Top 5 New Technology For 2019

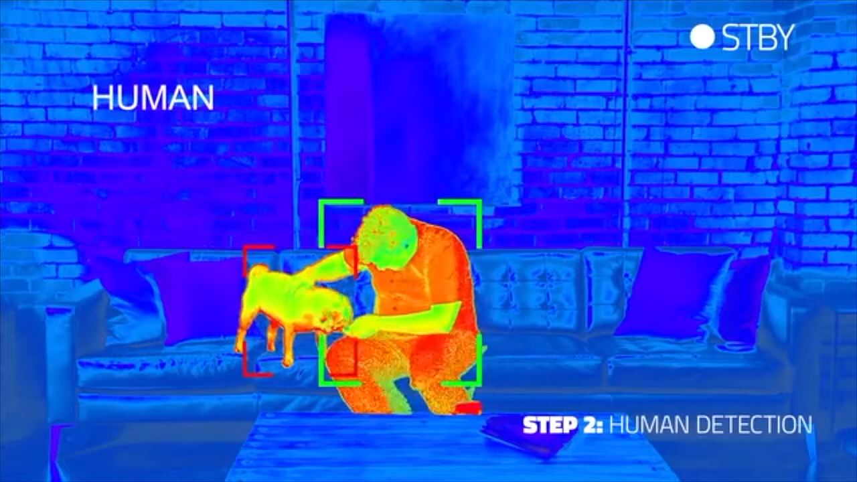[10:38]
Step two, it detects human body shapes in various positions.